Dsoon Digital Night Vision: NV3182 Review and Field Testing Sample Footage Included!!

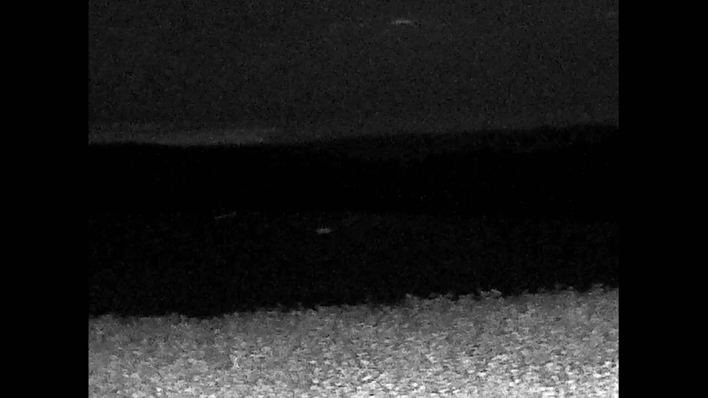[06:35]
Any man-made object or anything with reflective lights on it picks up very well.
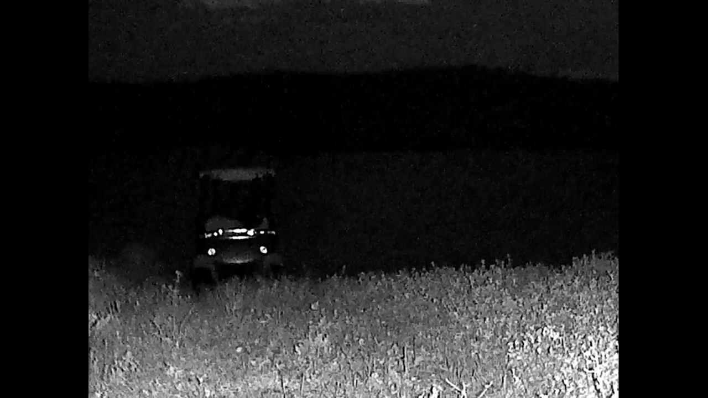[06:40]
Here, we have white-tailed deer again. They show up extremely well. This was approximately 150 yards when they started
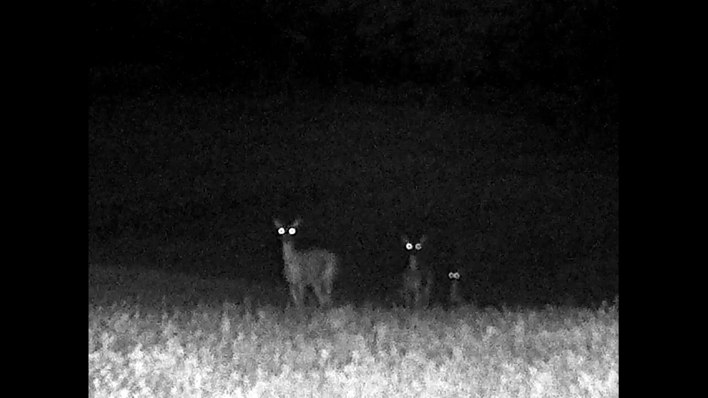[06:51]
and they actually came walking a little bit closer to me. Here, I'm digitally zooming again at night. This is the option. If you digitally zoom at night, this is all the way zoomed in digitally.
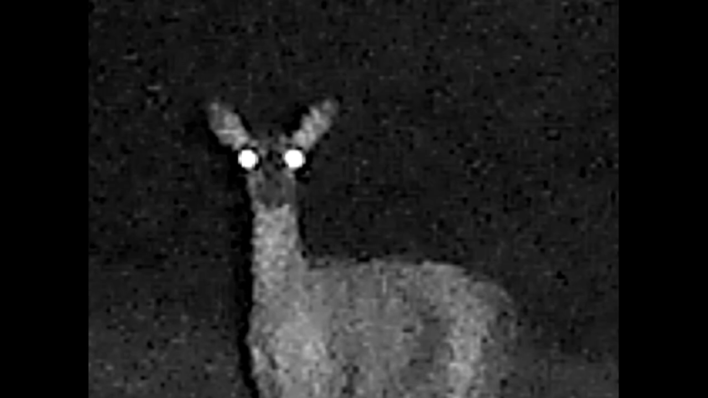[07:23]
This is exactly how it'll look. I'm going to use the different IR settings now. I'm going to toggle down through the different brightnesses. It has seven different settings on your IR brightness. You can set that anywhere from one to seven. You'll see here, as it gets dimmer and dimmer, I'm going the whole way down to the one power.
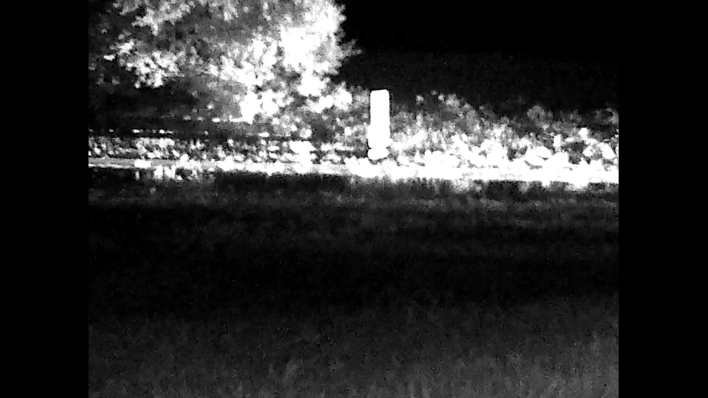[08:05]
Here's a good demonstration of what a car looks like as it passes by at 100 yards away.
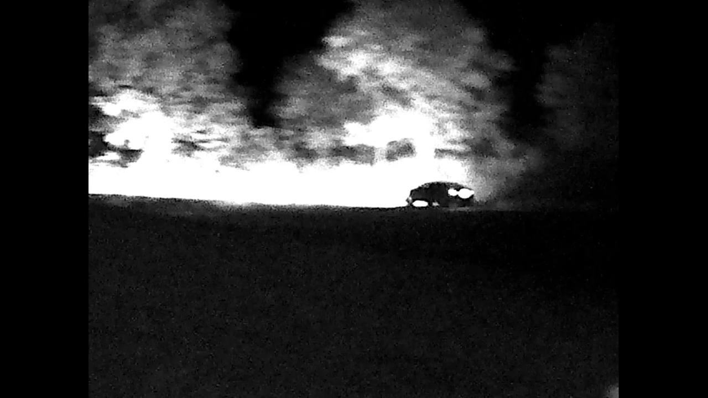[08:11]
Again, here is a vehicle passing at about 100 yards at night. Now, you might also wonder if these can be used indoors.
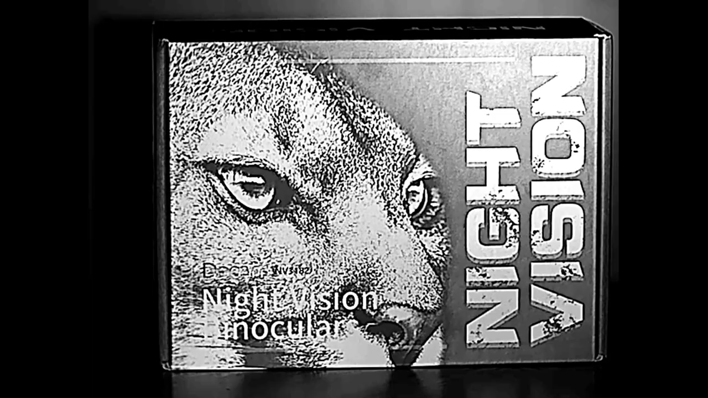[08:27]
And because this just has a three power lens, it actually does work surprisingly well indoors.
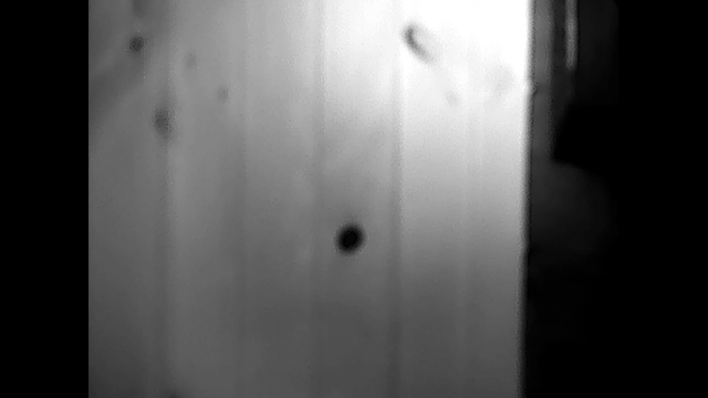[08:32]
Here is a shot of my studio with all the lights turned out. You can adjust the focus.
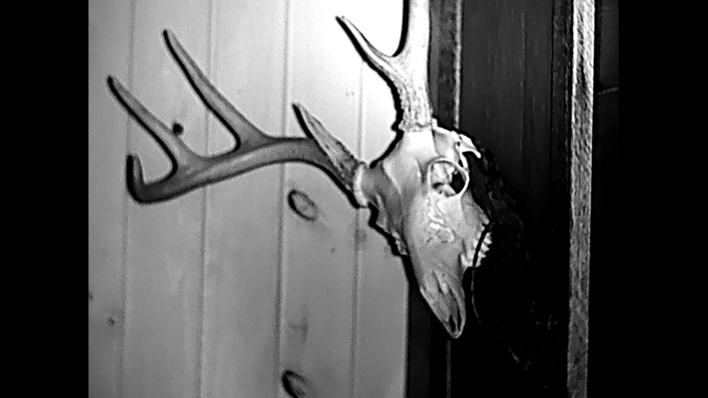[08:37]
That works great. And it actually works surprisingly well indoors.
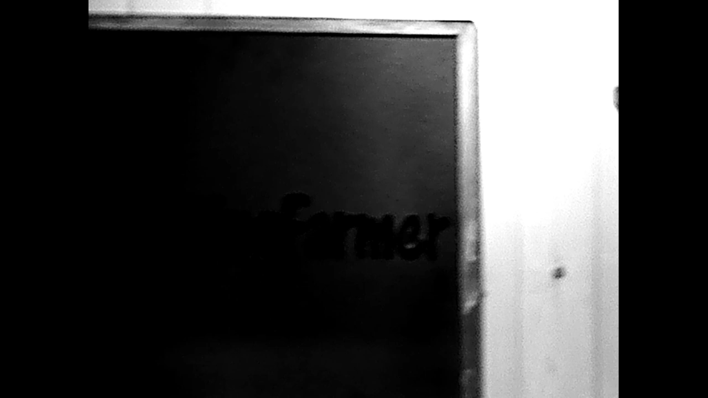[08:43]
I was surprised with how clear the picture is indoors. Finally, what hunting farmer review wouldn't be complete with showing some of my cattle. Here's some young heifers at approximately 100 yards away out in the pasture.
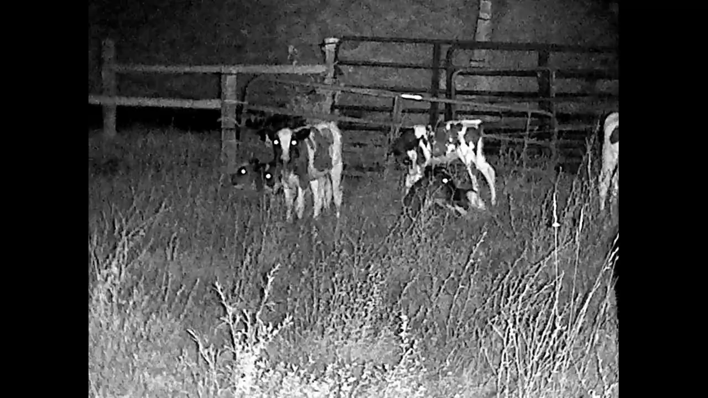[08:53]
This works real good if you want to inspect your property or look around in total darkness. Again, here I'm adjusting the IR brightness. This is down at the lowest setting and then working my way back up to the highest setting on the IR brightness.